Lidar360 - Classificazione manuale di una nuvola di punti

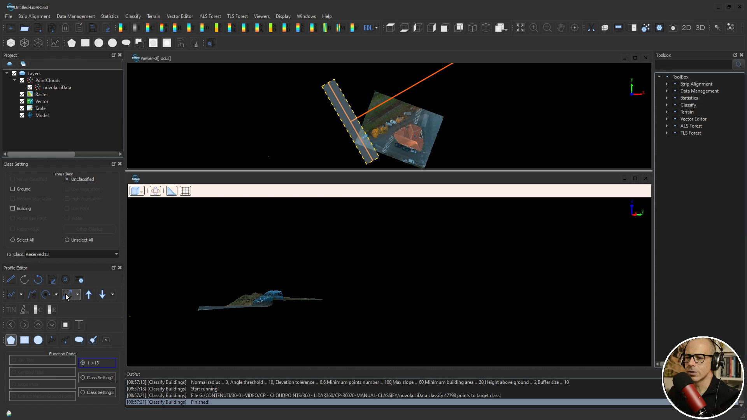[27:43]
perché un altro punto di vista mi permette di capire se qualche punto è scappato all'interno della vista della sezione allora quello che posso fare è utilizzare lo strumento di espansione quindi qua posso cliccare su lo strumento che mi permette di espandere la sezione la puoi espandere quanto
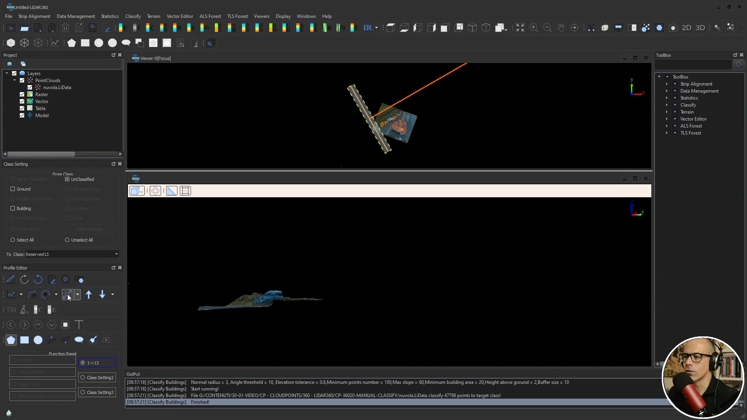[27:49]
vuoi fino a che non ti copra chiaramente tutta la parte che ti interessa a questo punto utilizzando la vista delle classi
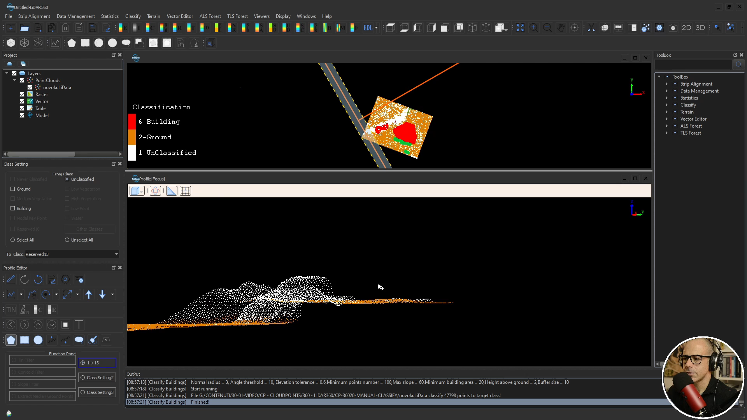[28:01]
posso procedere a fare posso andare avanti a selezionare quella che è la parte di posso iniziare a fare la classificazione di questa di questa zona vediamo un po' se ci aiutiamo con la nuvola di punti colorata per capire che cosa c'è qua qui c'è un'auto ok e c'è anche della bassa vegetazione che è qui dietro non è non è semplicissimo così quindi la cosa che si potrebbe fare qui è ruotare ancora un po' la nuvola di
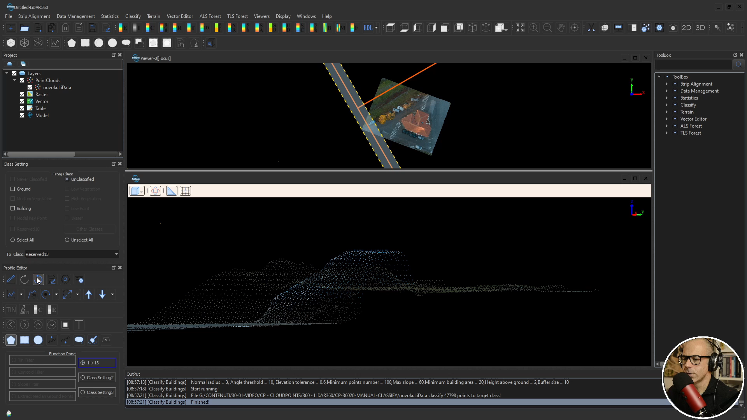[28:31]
punti per la sezione per vedere ho sbagliato per vedere se riesco a vedere meglio la vegetazione la vegetazione la vedo molto meglio ho tolto di mezzo fondamentalmente l'auto vedi puoi sempre ruotare le sezioni e quindi metterti nella situazione migliore per il tuo punto di vista
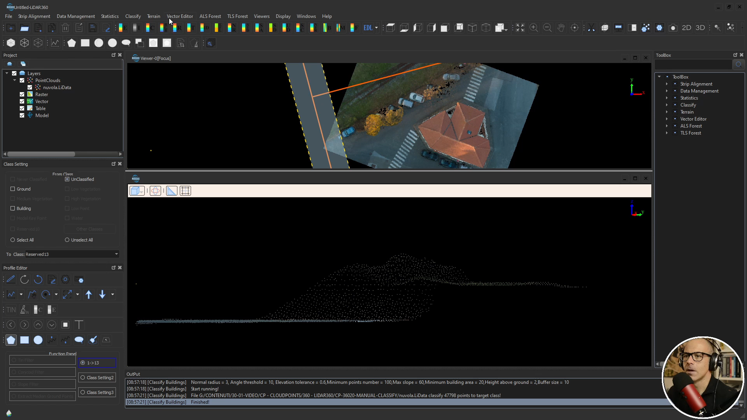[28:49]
ritorno su classify e quello che gli chiedo al software è passare i punti non classificati ma anche i punti del terreno perché questi punti del terreno non mi sembrano che sono punti del terreno effettivi ma mi sembrano più punti appartengano alla alla vegetazione quindi gli dico da unclassified e da ground verso in questo caso gli dirò medium vegetation low vegetation scusa e questi punti
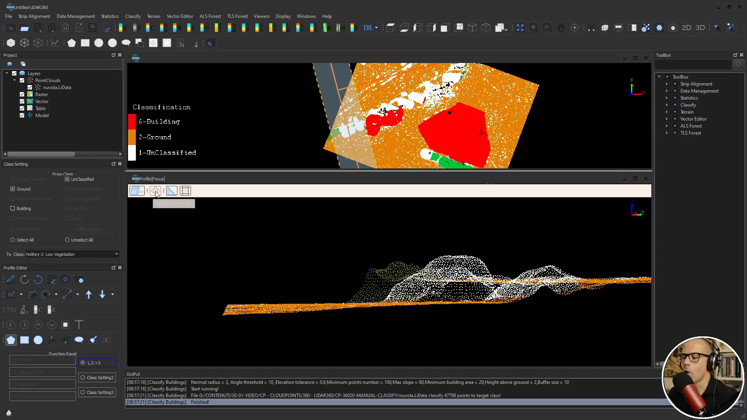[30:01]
qui ho l'auto ok forse un modo migliore per trattare in questo caso l'auto è quella di sganciarci dalla vista in sezione e lavorare sulla vista su un'altra vista vista planimetrica vista tridimensionale quindi muovermi nello spazio 3d se tu vai qua e clicchi su questo pulsante hai la possibilità di
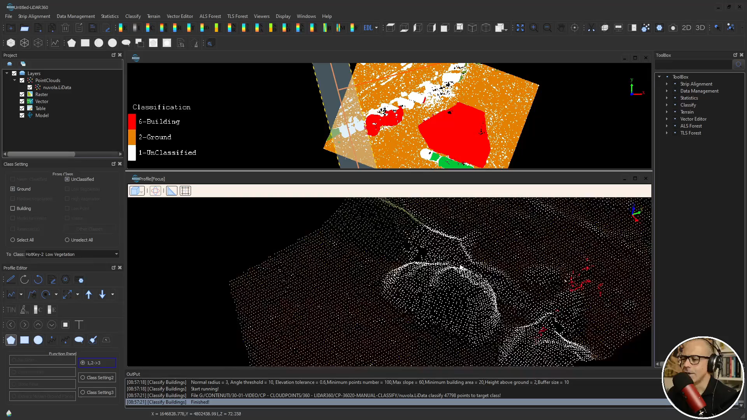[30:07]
ruotare la sezione ok quindi di vedere gli elementi tridimensionali non più in sezione
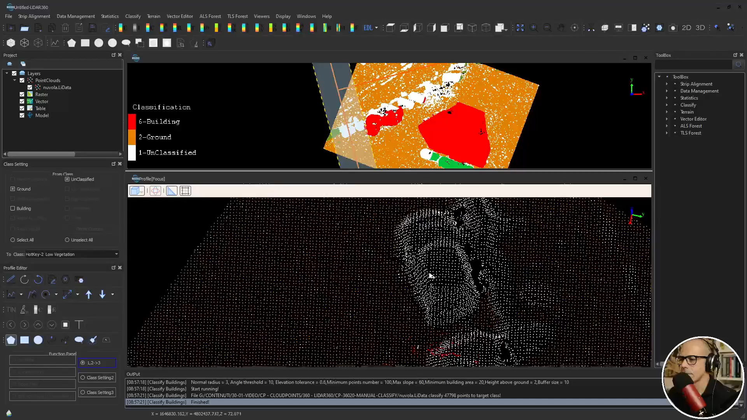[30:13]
ma ruotati in questo modo l'auto la riesca a vedere molto meglio rispetto a quanto non faccia con la sezione ok quindi hai la possibilità di prendere di fare esattamente la solita cosa con gli strumenti di selezione quindi da unclassified a abbiamo detto reserved 13 con una selezione poligonale prendere questi punti anche se sbordo un po' sui
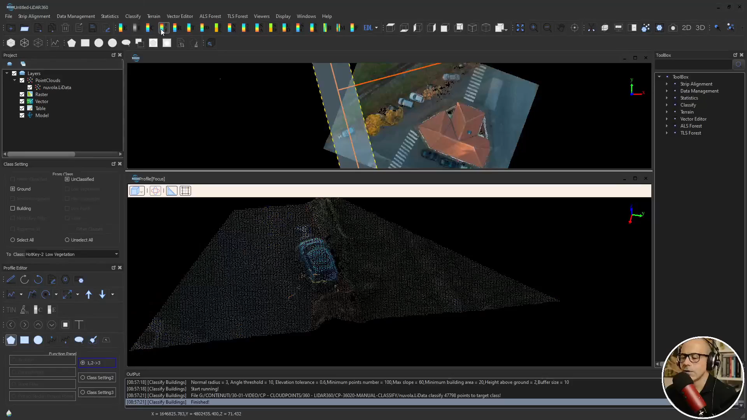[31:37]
direi che potrebbe essere così puoi sempre riportarti alla vista in sezione e torniamo sulla vista RGB per vedere che cos'è questo se è auto oppure no allora in questo caso
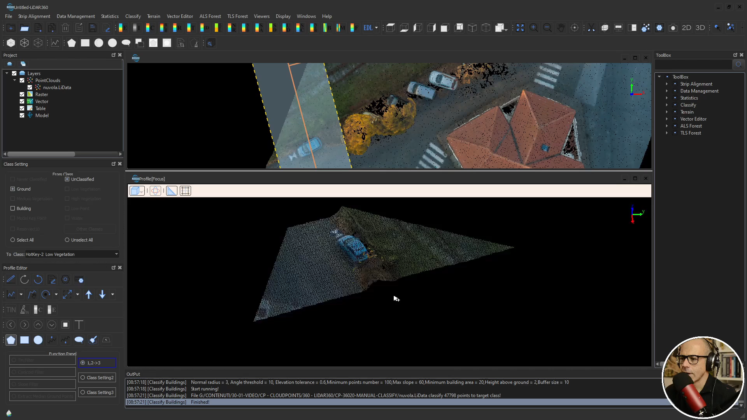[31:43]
questo elemento qui non è più un'auto ma è bassa vegetazione in realtà
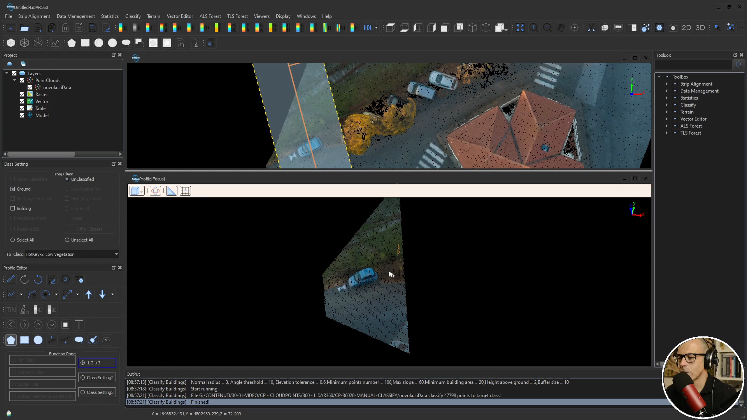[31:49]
questo era un deposito addirittura era della vegetazione che è stata degli sfalci che sono stati lasciati lì a terra e in realtà quindi non rappresentano
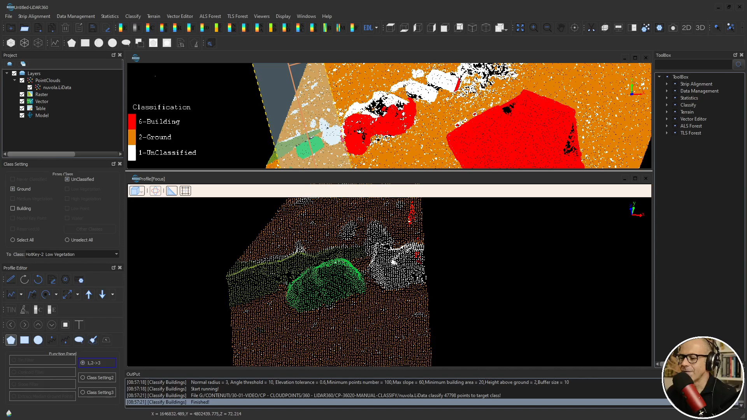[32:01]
vegetazione effettiva a terra per cui ha molto senso che questo vengano mantenuti non classificati ritorniamo alla vista rimango sempre alla vista
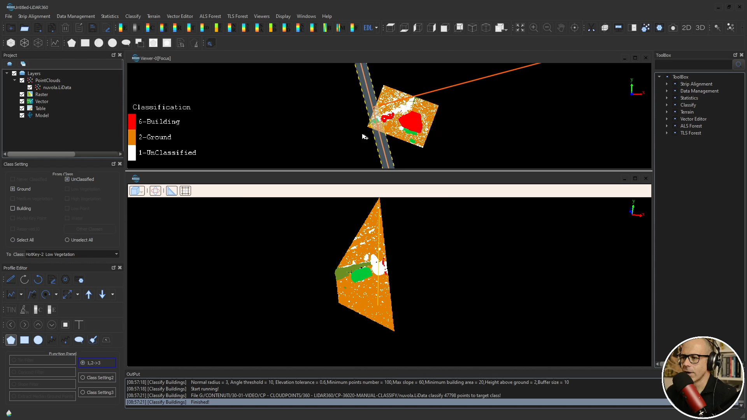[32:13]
sezione ma avanzo di uno step
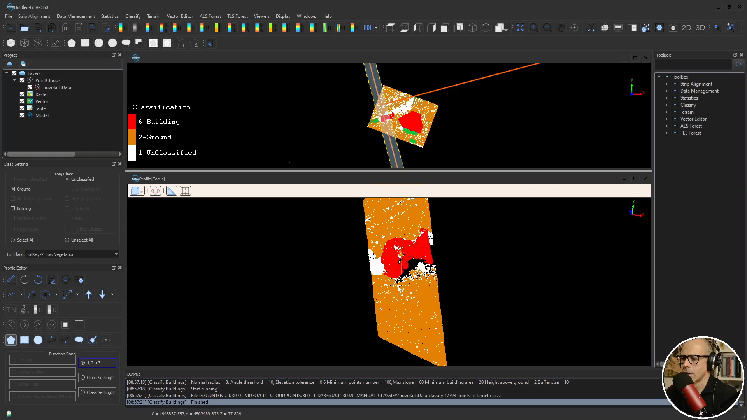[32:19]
ora ho fatto del casino ovviamente e qui hai la possibilità di attivare la griglia
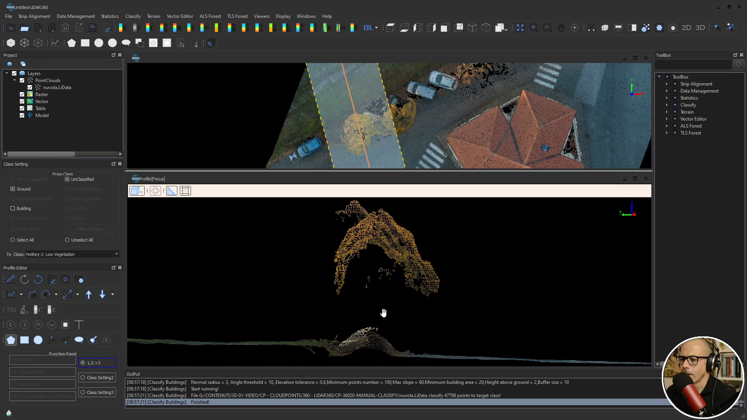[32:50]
che se vado a vedere nella classe il software mi ha classificato come edifici io voglio togliere questa classificazione e voglio che questi punti diventino punti di alta vegetazione allora vado da building tolgo anche unclassify il lascio perché qua dentro ci sono punti non classificati front view tolgo le informazioni tolgo l'opzione di prendere punti del terreno da building a
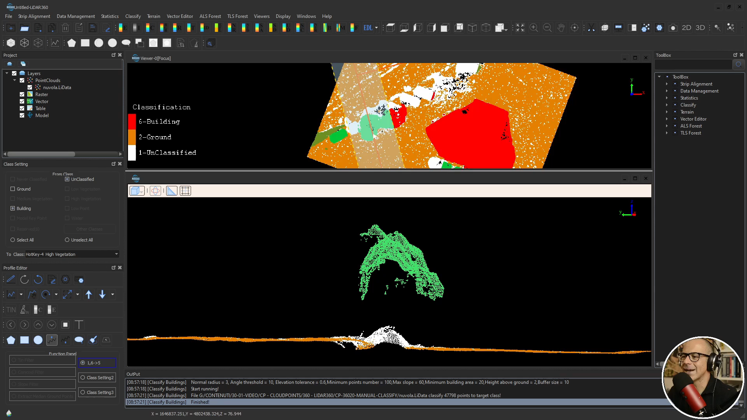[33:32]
high vegetation faccio una selezione che potrebbe essere tranquillamente una line above ok questi punti vengono fatti appartenere adesso alla classe di high vegetation andiamo avanti solita cosa lascio le impostazioni di prima perché questi punti ci sono punti vedi che ho classificato precedentemente ti fa vedere la sovrapposizione delle aree di buffer
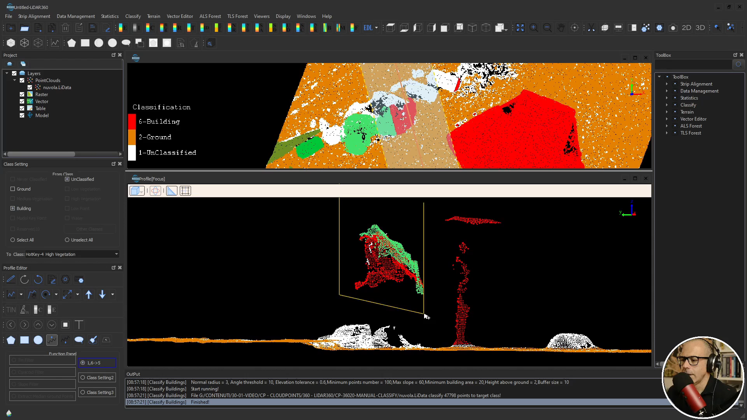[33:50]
io in questo modo li classifico come punti di alta vegetazione lascio un attimo stare le auto perché magari ci ripasso dopo togliendo tutto quello che non mi interessa
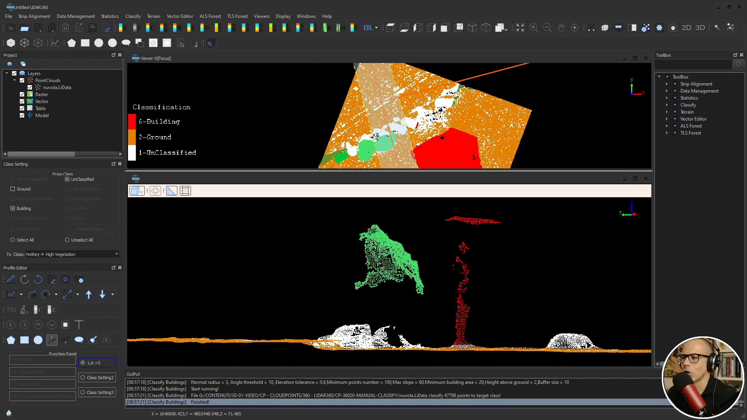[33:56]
da un punto di vista delle altre classi
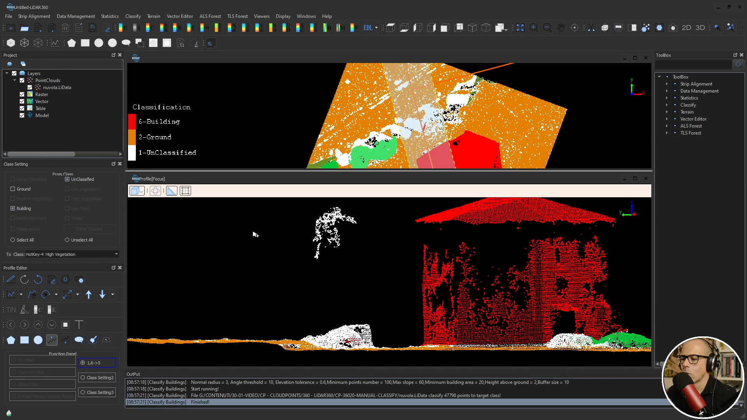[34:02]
questi sono ancora punti di alta vegetazione quindi li prendo con molta confidenza e li faccio diventare da mai classificati a punti di alta vegetazione anche qua vedi che c'è dentro qualcosa di alta vegetazione
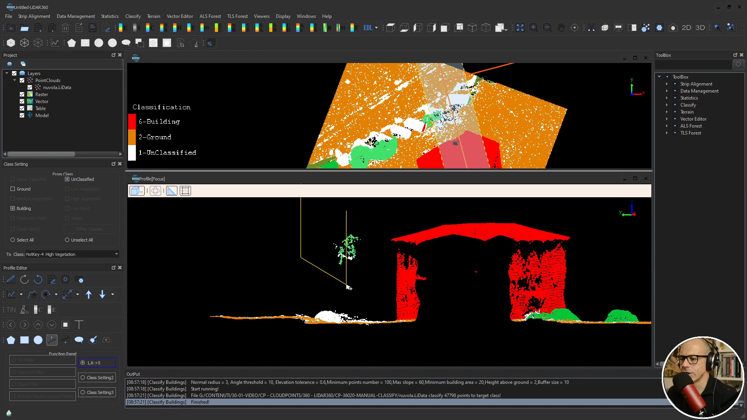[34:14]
qui in fondo direi che abbiamo finito abbiamo esaurito anche questa passata allora ci sono ancora alcune cose da sistemare in questa nuvola di punti ci sono intanto
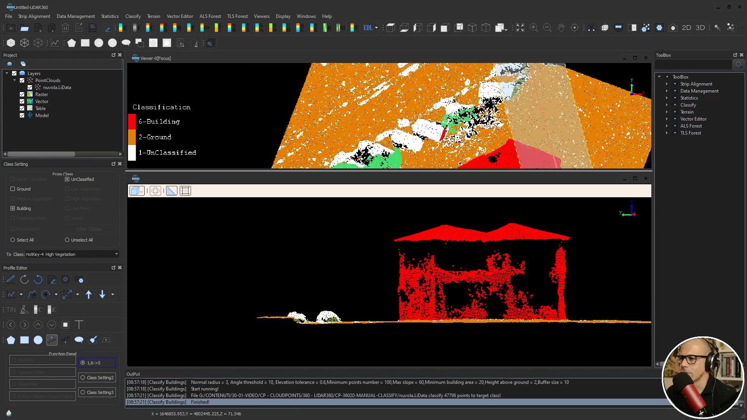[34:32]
vedo che qua c'è qualcosa che non mi torna nel senso che qui c'è ci sono c'è qualcosa marcato come edificio che in realtà è completamente distante dall'essere l'edificio per cui torniamoci un po' sopra vediamo che cos'è che viene marcato edificio qualcosa qua sotto quindi qualcosa che in realtà appartiene alle auto è stato marcato come edificio
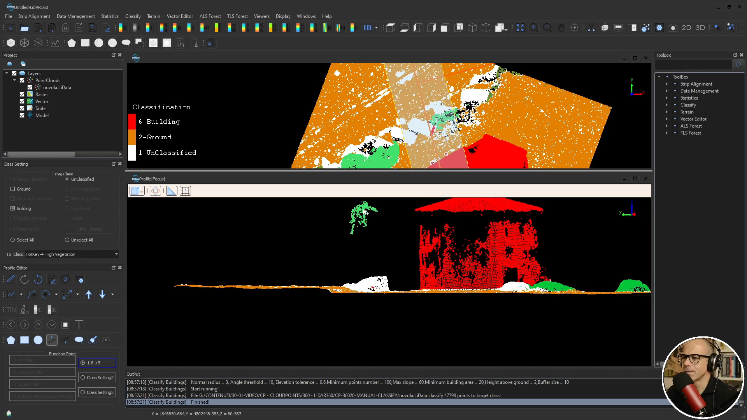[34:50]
e direi che per il resto ci siamo a meno di dover classificare le automobili che sono parcheggiate in questa zona come potrei fare?
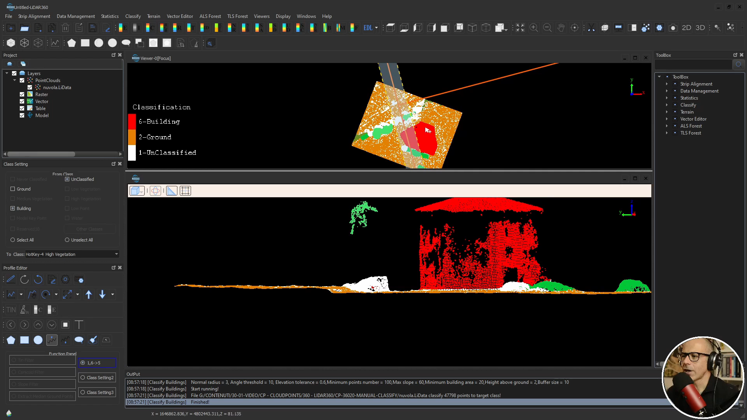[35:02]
beh per dare continuità a quello che ho fatto potrei ruotare ancora la sezione